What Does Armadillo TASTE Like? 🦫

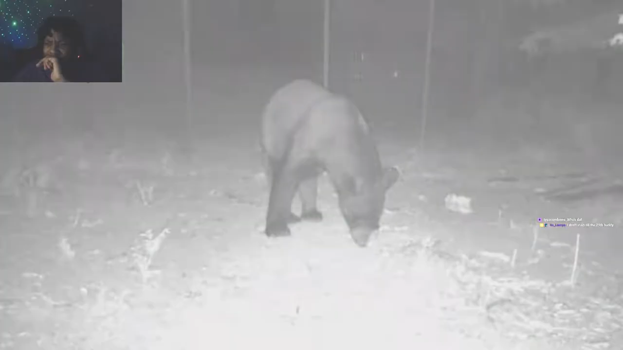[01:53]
We seen a lot of boars Bears Which I didn't know you seem like three of them Here you eat bear like is that a meat you can eat?